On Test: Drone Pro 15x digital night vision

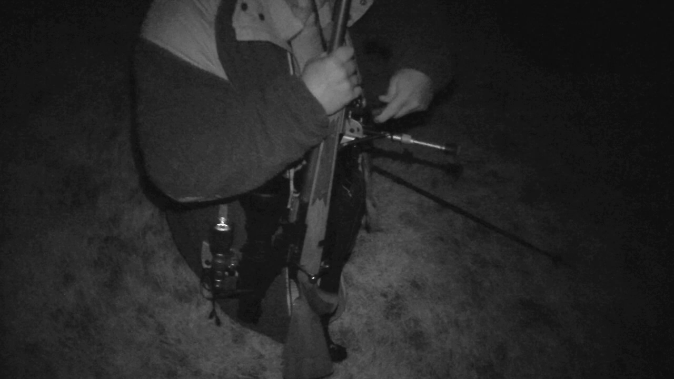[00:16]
And the 15 could be key to making it happen.
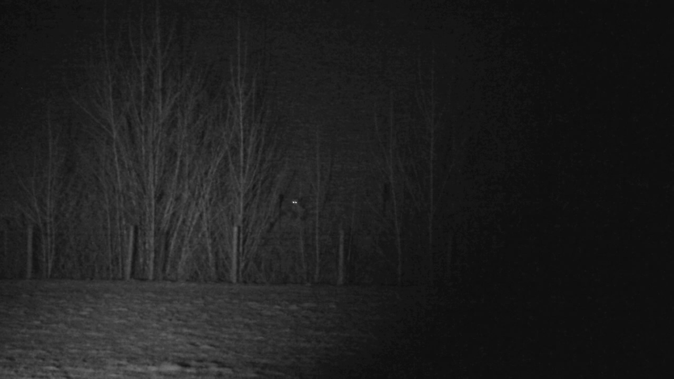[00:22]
The main reason we're doing this with this particular fox is because it's not overly lamp shy, but this one is definitely cool shy. So I've noticed it out a couple of times before,
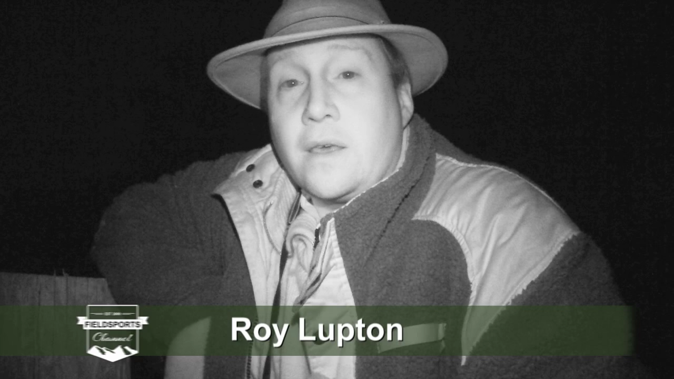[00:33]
we've had a squeak and all of a sudden it just hightails it.
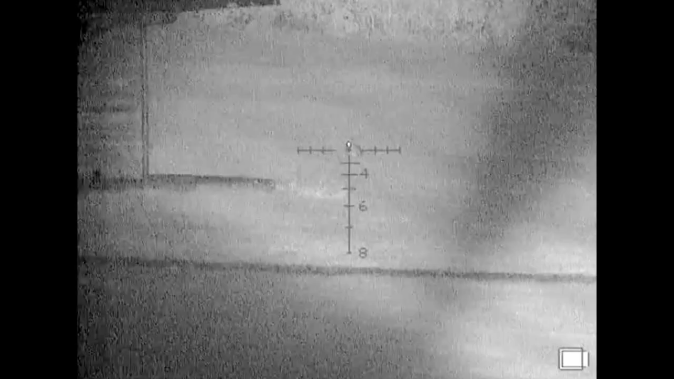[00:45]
You may remember Roy head shooting bunnies at crazy distances on a golf course last year.
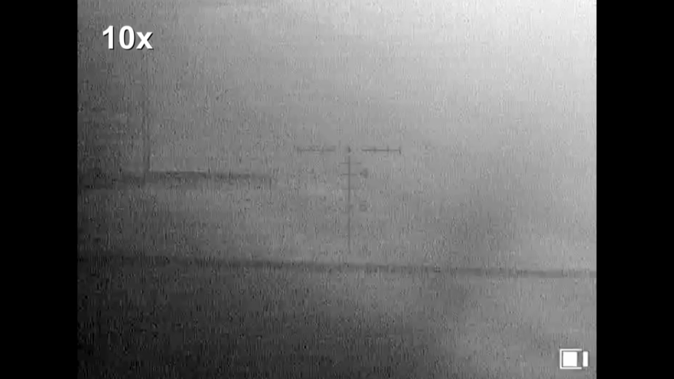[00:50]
That was with the 10x zoom version of the drone.
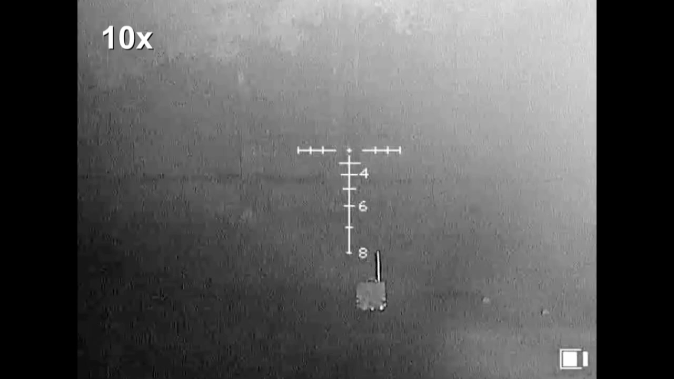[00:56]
But the 15 with its powerful infrared illuminator will deliver a picture quality allowing a
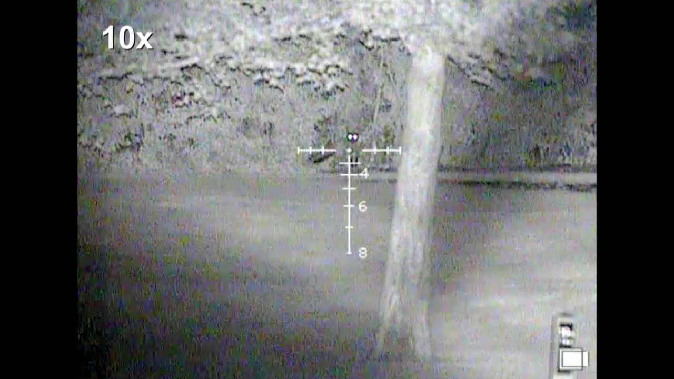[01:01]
shooter to extend his or her range if he or she has done his or her homework.
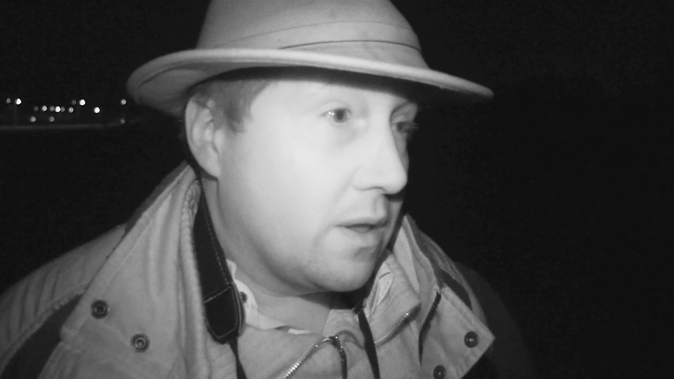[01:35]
there should be a few rabbits coming back out as well and it will give us a good comparison of
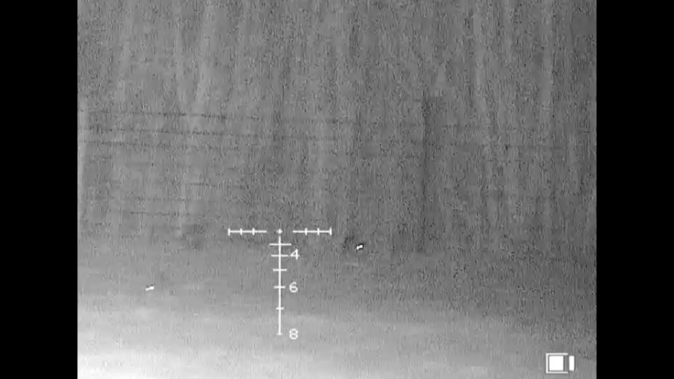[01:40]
the two different scopes and what they offer.
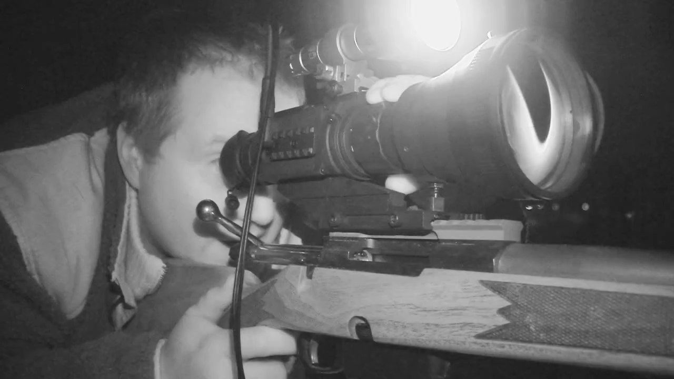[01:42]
With the coast clear Roy tries to show the difference between the two models of drone we have with us tonight. One on the rifle, the other hand held. We're looking there at rabbits at about 300 there. You wouldn't have any problem in taking a shot at that and you've got very good identification as well so you couldn't mistake them for anything else.
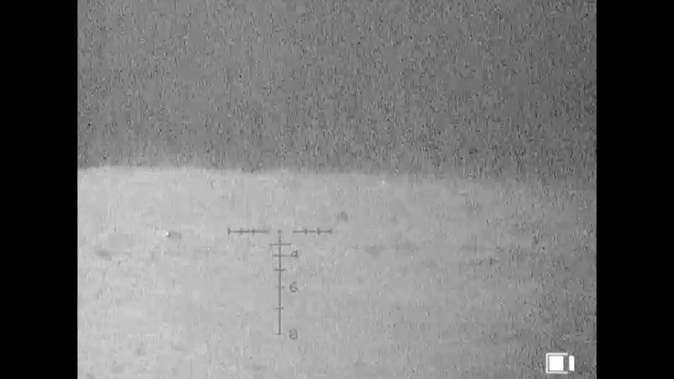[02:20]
nice field of view to pick up any foxes coming in over the top of the bank into the feed.
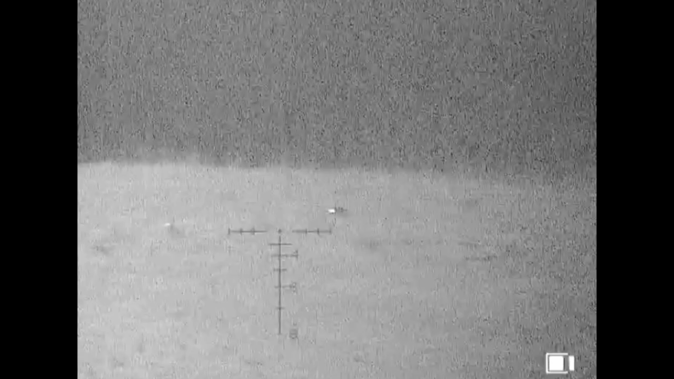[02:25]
So I'm happy with that.
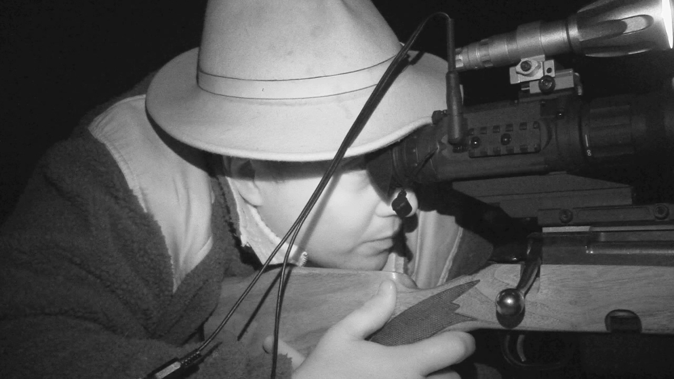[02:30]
What we'll do now is we'll have a look at the image the drone pro 10 offers at those exact same two rabbits there and then it'll give us some sort of idea of the difference the extra five times magnification makes on this unit. Okay, we've got the image here looking up with exactly the same two rabbits. There's a few more rabbits now.
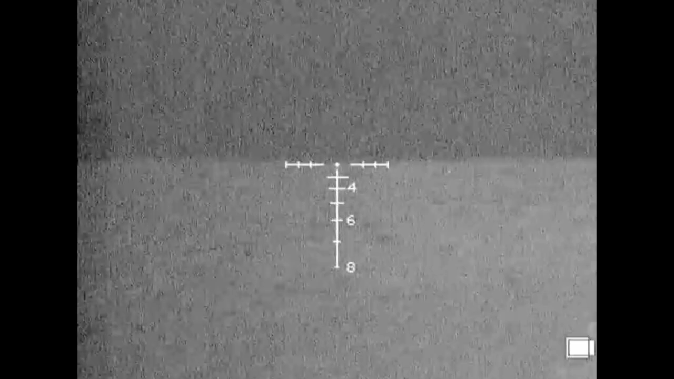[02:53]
They're all just running around playing. But you can see the difference in the image at 300 that we were getting. Also,
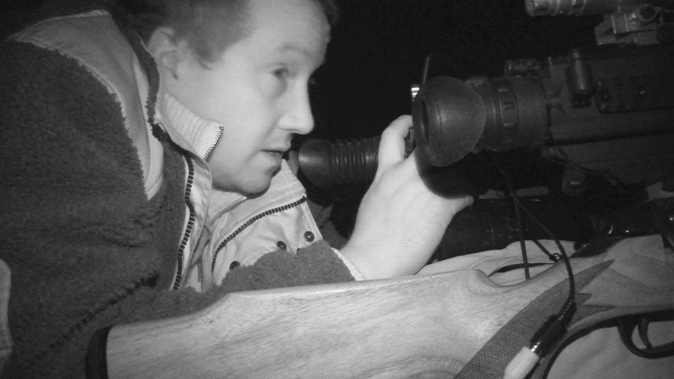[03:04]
you've got to bear in mind that the IR on the new drone 15 is more powerful as well so we're getting more illumination at those ranges. Oh, hang on. There's the fox. Have you got it? You see it? Okay, the fox is there so I'm going to get the drone pro 15 on it.
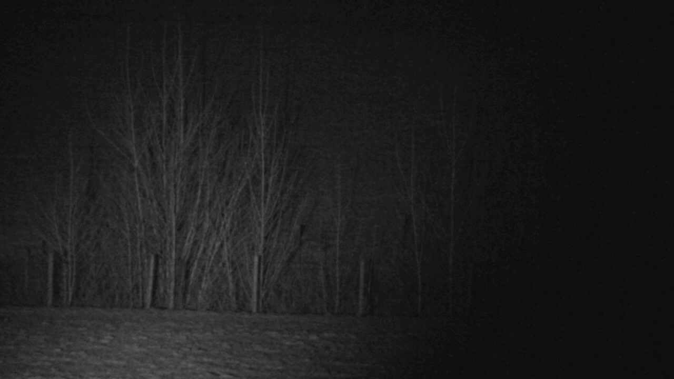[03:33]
It wasn't quite where we hoped it was going to be but again that was a relatively easy shot.
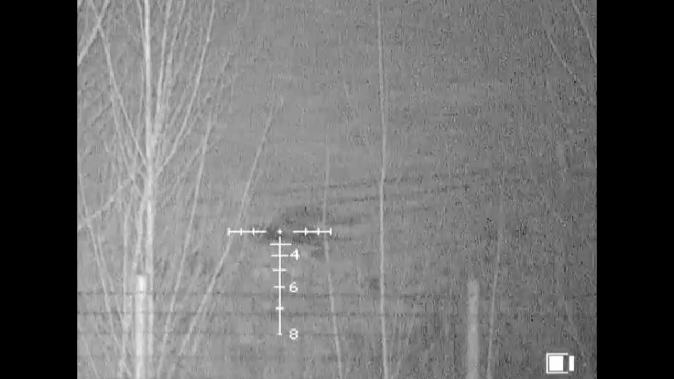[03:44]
I think that was only about 150 yards but again with the extra magnification it just let me see a little bit more of the foliage because there's a few branches sticking up. So I was able just to tuck it through there and
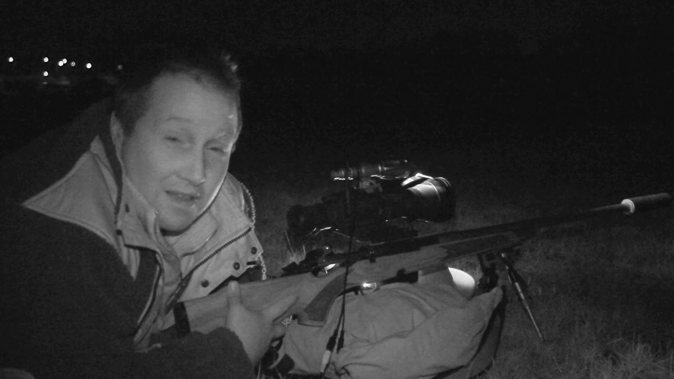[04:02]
that's the one that I wanted I think. So it's a shame it would have been nice to see it come across the back but when you're given an opportunity you've just got to take it.
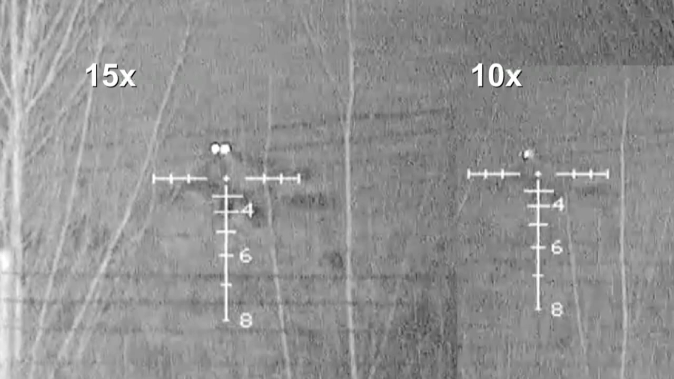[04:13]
Just for comparison here is the fox through the 10 times and the 15 times.
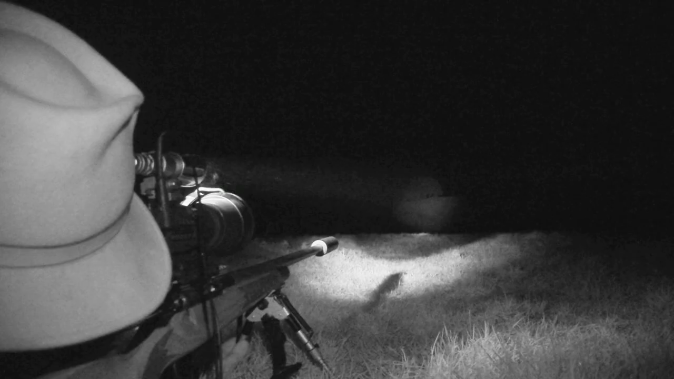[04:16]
It has been a successful and relatively quick